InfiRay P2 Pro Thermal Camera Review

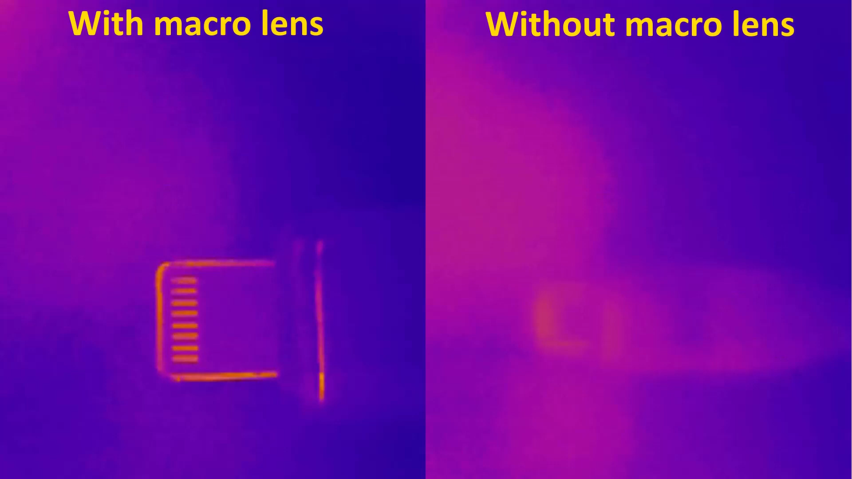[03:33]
And as you can see in the image here, using that macro lens really does make a world of difference if you need close up images of stuff. But again, as I said, as a home inspector, I don't need any of that.
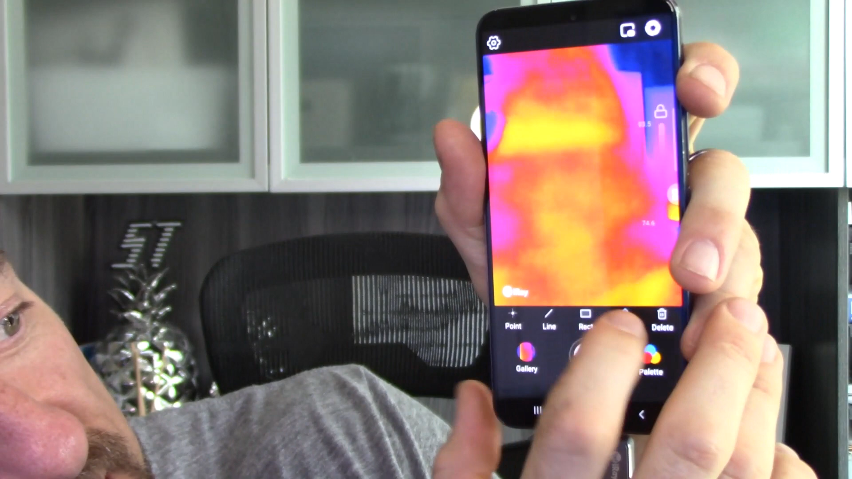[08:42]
We have to hit the scale button every time you boot up the phone to get that to appear. If I, if I close out of the software and I come back in, it doesn't remember that I want that thing displayed.
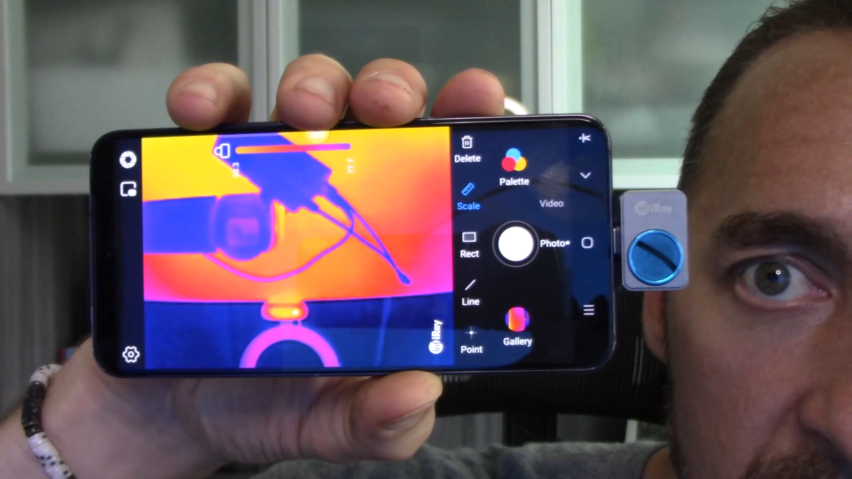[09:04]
I don't know if you can see there or not, it doesn't change the text on the screen.
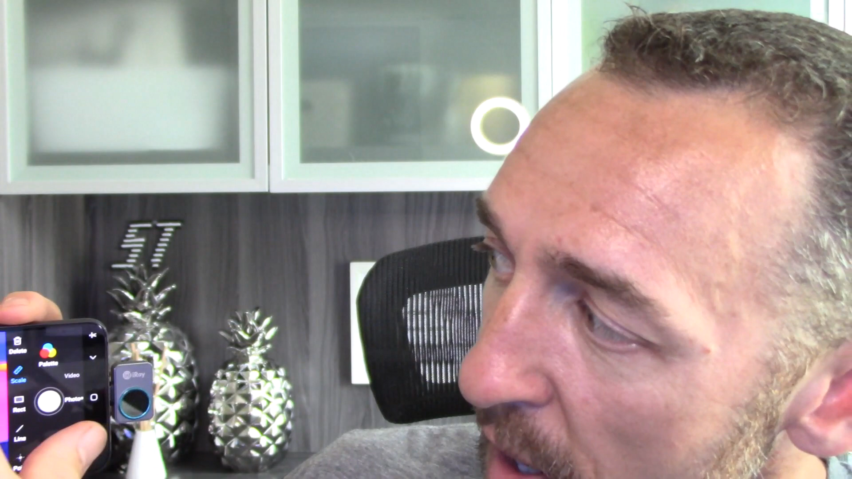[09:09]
The logo remains the same and the scale remains the same.
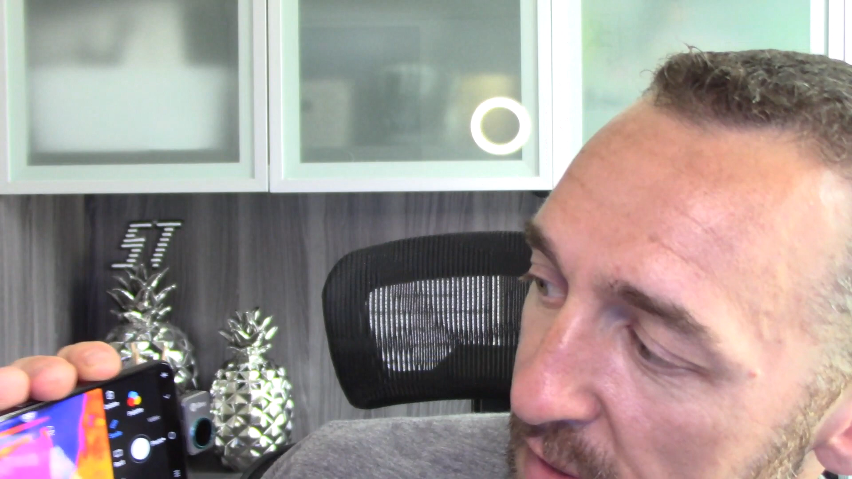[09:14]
Now, if I do a point and I select a point on the screen, it's actually going to display it properly and it
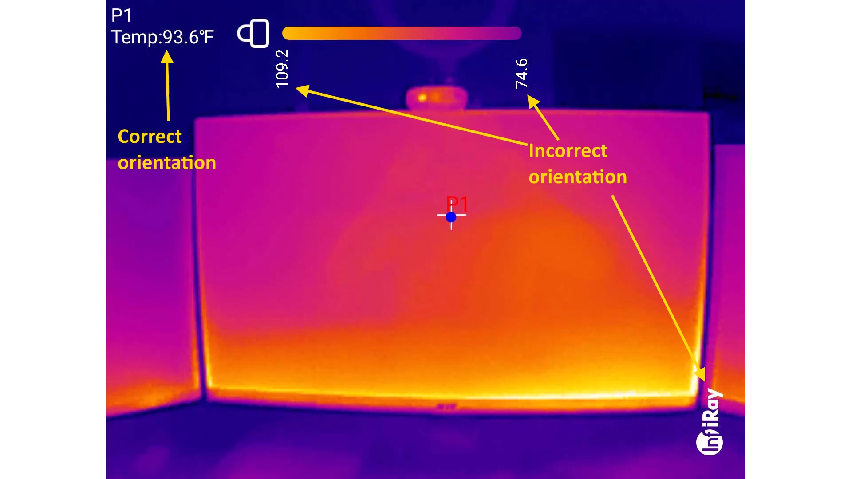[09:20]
On screen: spot 93.6°F
indicates in the right orientation what the temperature is. So it knows that I've rotated my phone, but it doesn't rotate all of the text.
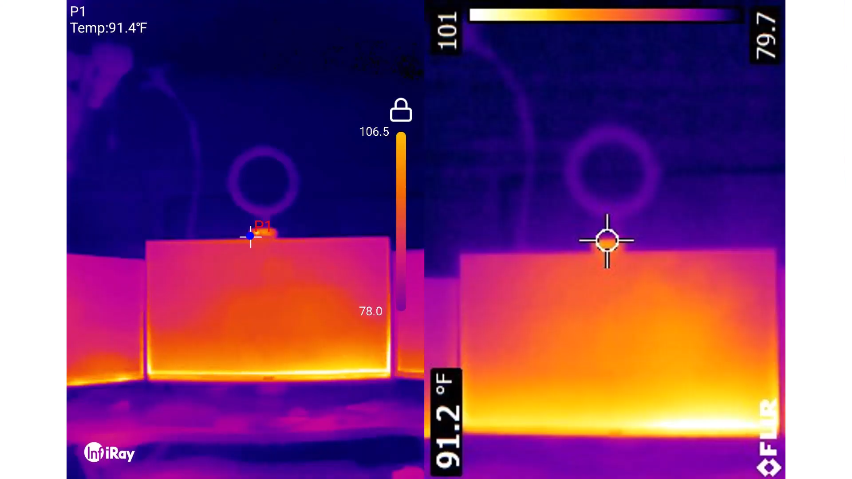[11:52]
And as we go through them here,
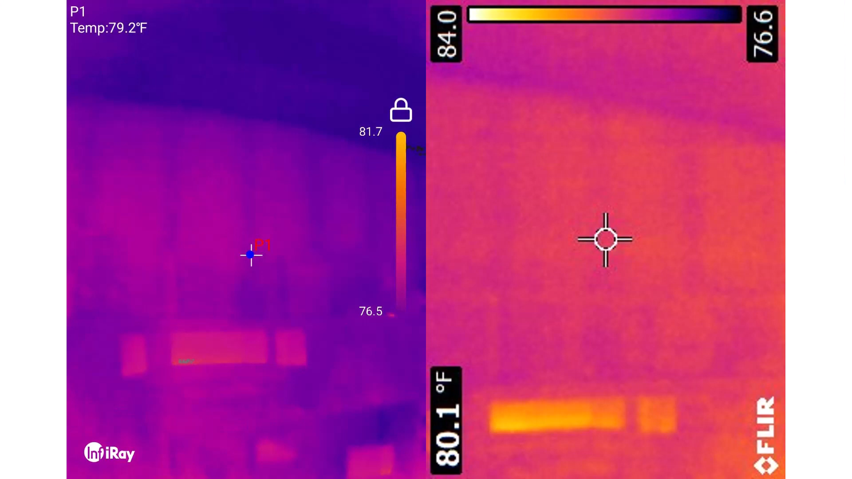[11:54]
I'd say the P2 Pro produces far superior images to the FLIR E6.